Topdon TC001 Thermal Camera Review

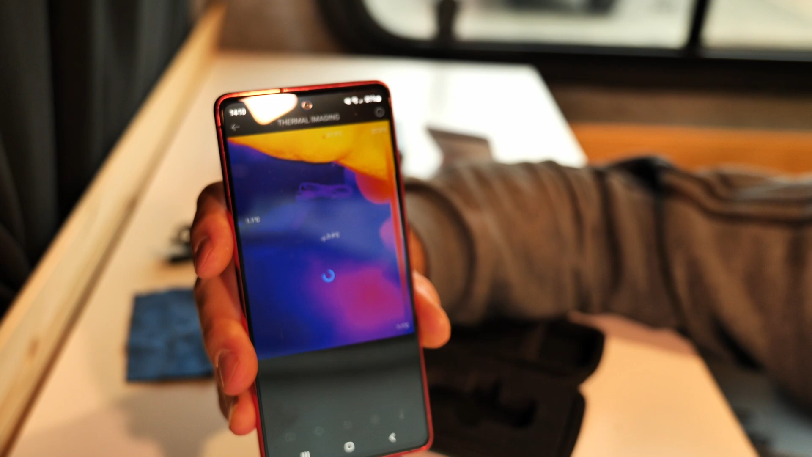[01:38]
and you can do some thermal imaging okay so here we are in the van
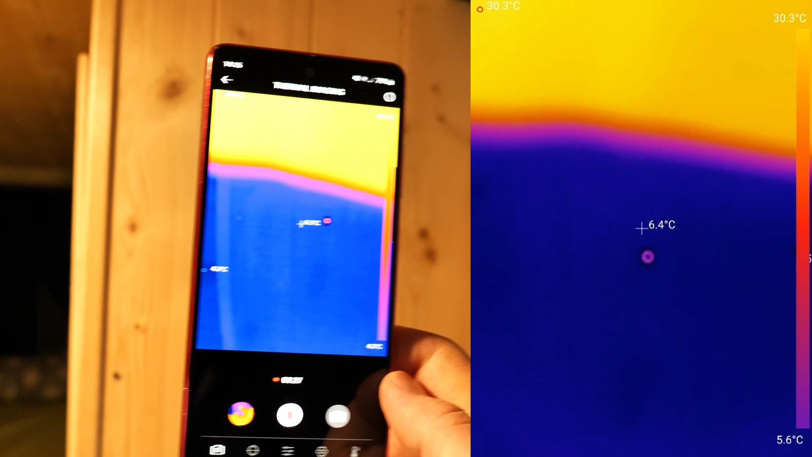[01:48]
On screen: spot 6.4°C, scale top 30.3°C, scale bottom 5.6°C
temperature it's around six degrees right
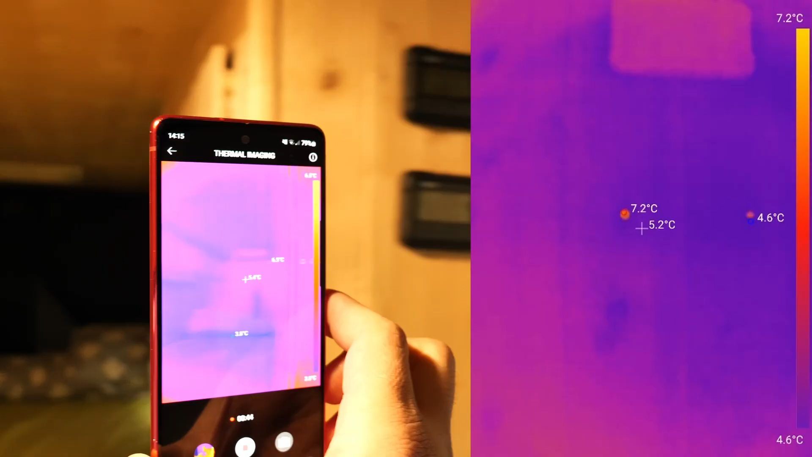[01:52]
On screen: spot 5.2°C, max 7.2°C, min 4.6°C, scale top 7.2°C, scale bottom 4.6°C
let's
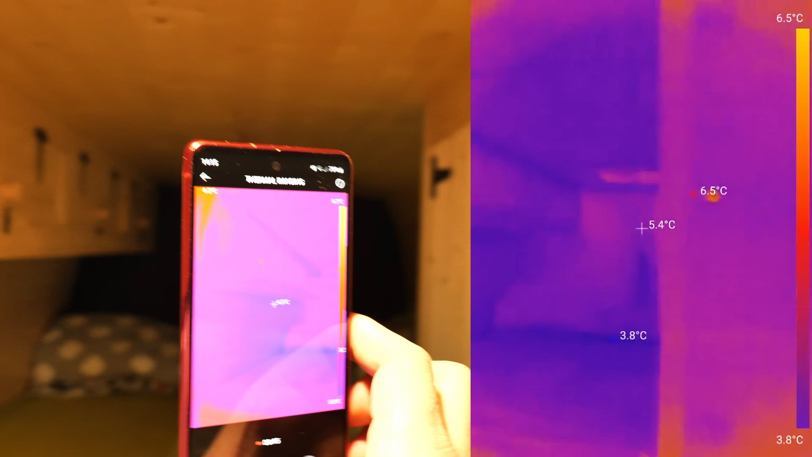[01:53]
On screen: spot 5.4°C, max 6.5°C, min 3.8°C, scale top 6.5°C, scale bottom 3.8°C
go throughout the van you can see we got about
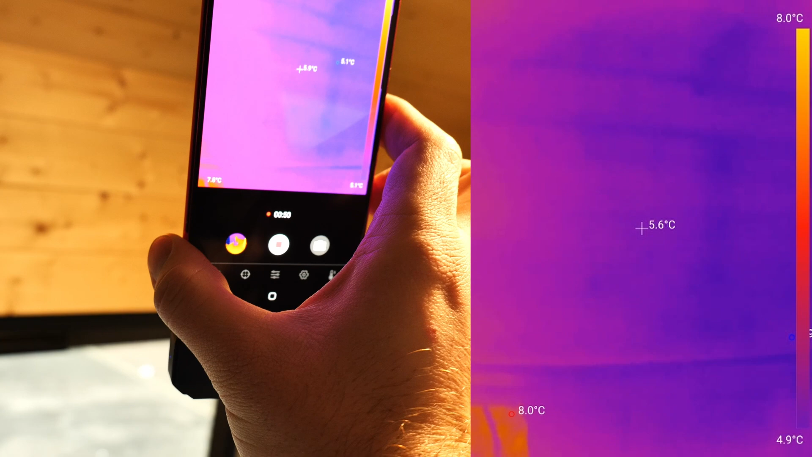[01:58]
On screen: spot 5.6°C, scale top 8.0°C, scale bottom 4.9°C
six degrees five degrees in some places let's
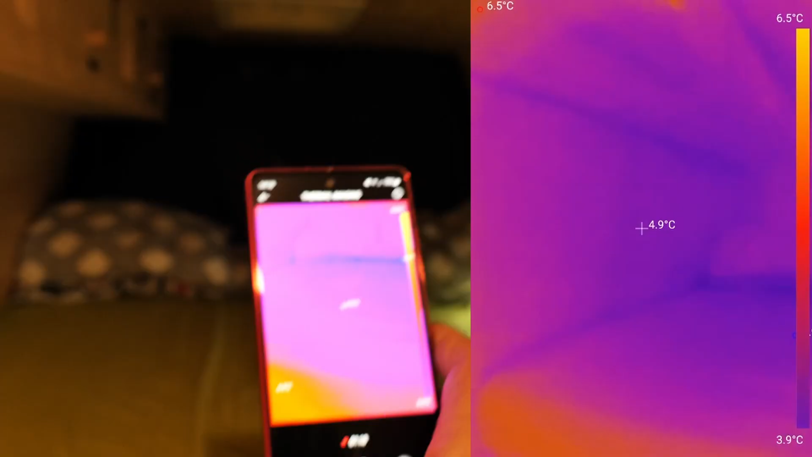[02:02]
On screen: spot 4.9°C, scale top 6.5°C, scale bottom 3.9°C
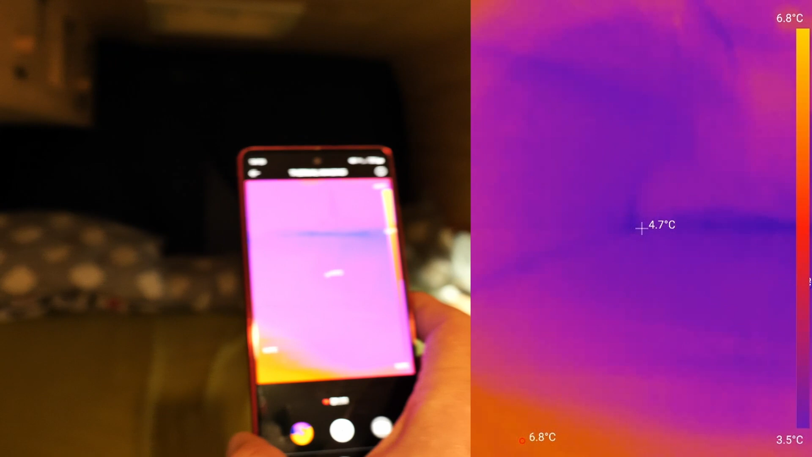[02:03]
On screen: spot 4.7°C, scale top 6.8°C, scale bottom 3.5°C
check out the bed it's uh pretty
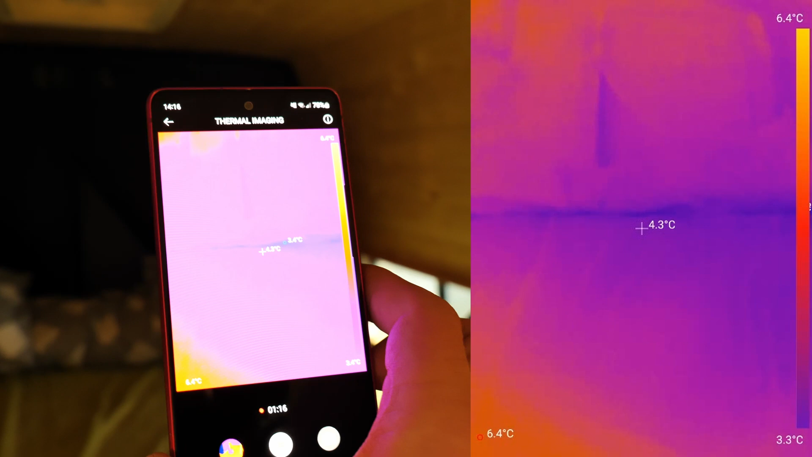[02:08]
On screen: spot 4.3°C, scale top 6.4°C, scale bottom 3.3°C
cool as you can see some spots 3.4 degrees
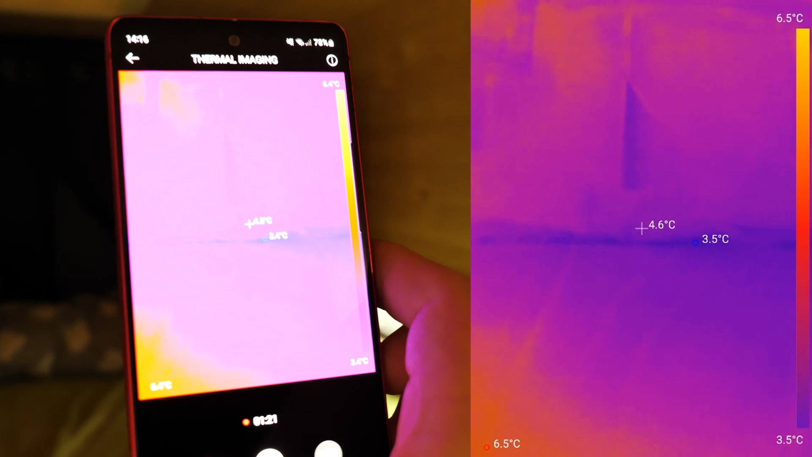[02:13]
On screen: spot 4.6°C, max 6.5°C, min 3.5°C, scale top 6.5°C, scale bottom 3.5°C
4.6 in other places
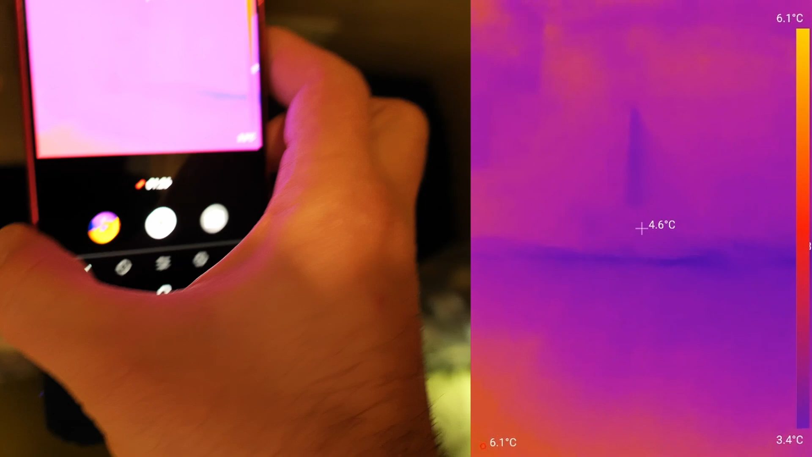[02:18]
On screen: spot 4.6°C, scale top 6.1°C, scale bottom 3.4°C
the wood definitely looks uh looks a bit a
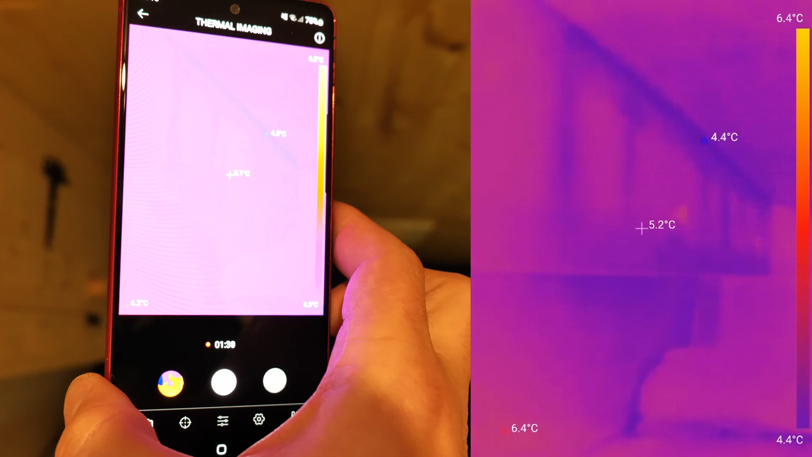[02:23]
On screen: spot 5.2°C, scale top 6.4°C, scale bottom 4.4°C
bit warmer to
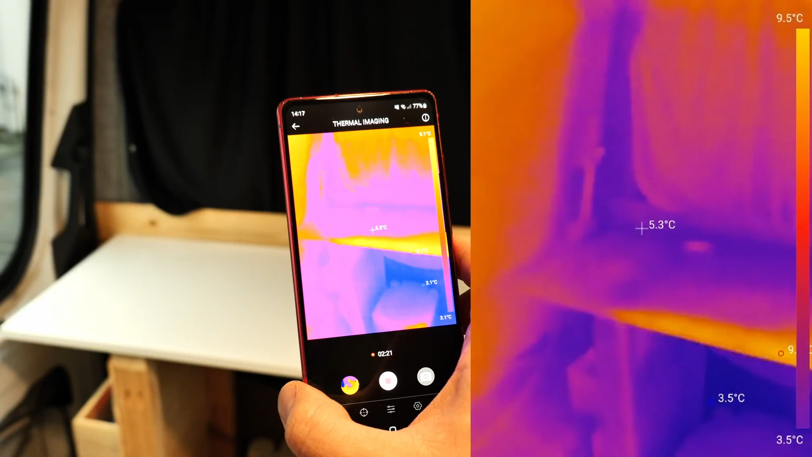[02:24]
On screen: spot 5.3°C, scale top 9.5°C, scale bottom 3.5°C
be honest i i really like the quality of the
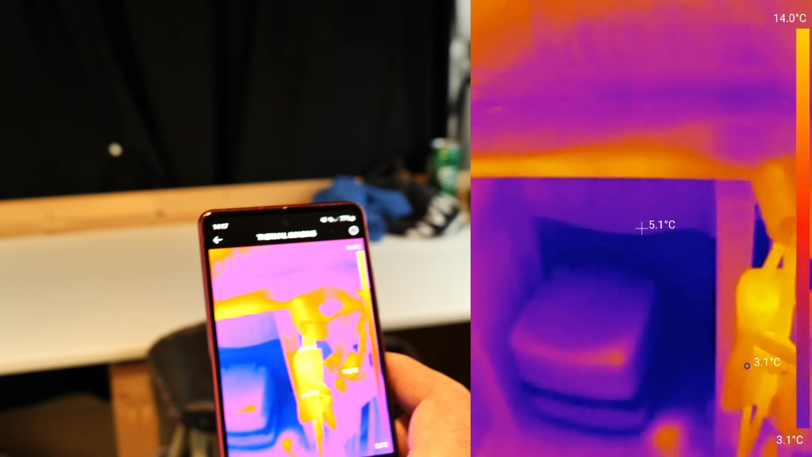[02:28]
On screen: spot 5.1°C, scale top 14.0°C, scale bottom 3.1°C
video you can see the chair i've sat on that chair where while i was uh
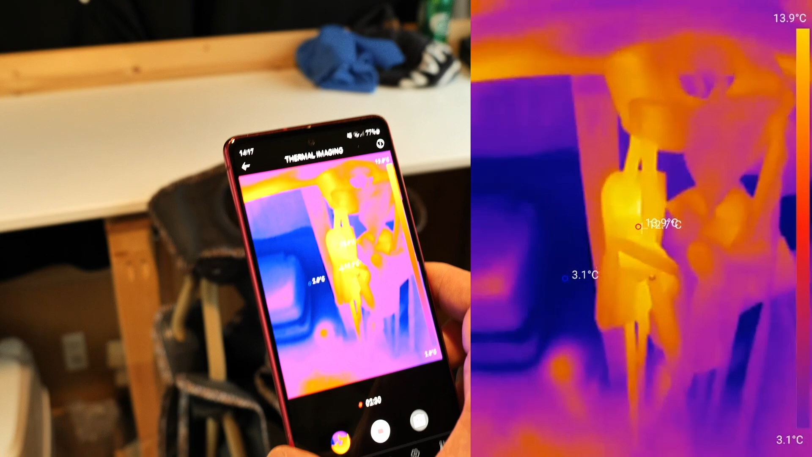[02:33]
On screen: scale top 13.9°C, scale bottom 3.1°C
what i was doing the intro so you can see it's a bit warmer now